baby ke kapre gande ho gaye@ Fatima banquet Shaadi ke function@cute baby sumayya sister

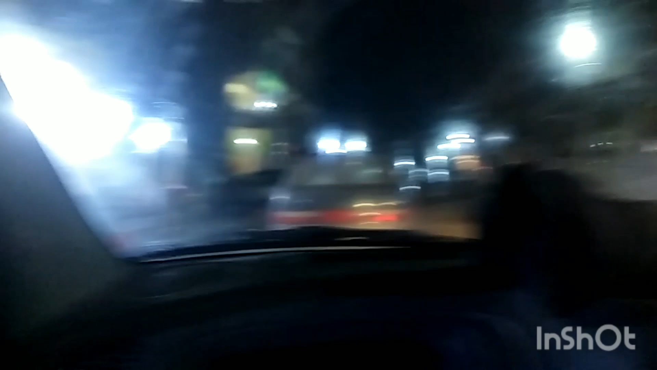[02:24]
الپائن آئسکرین اور یہ ہے اورنگی ٹان بنکے کے پاس